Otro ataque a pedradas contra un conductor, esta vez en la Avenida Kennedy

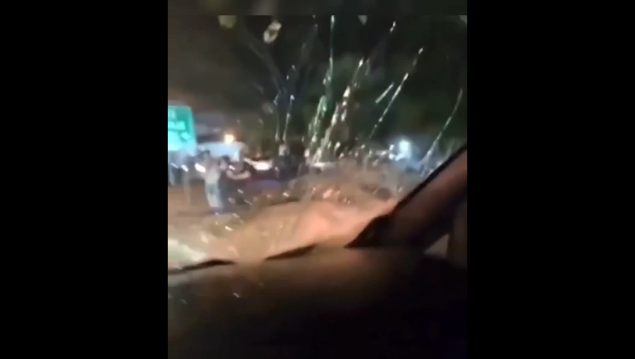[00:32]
Miren, señores, lo que es la calle, miren, ahora mismo, aquí, ahora mismo, aquí, ahora mismo, aquí, en la Kennedy,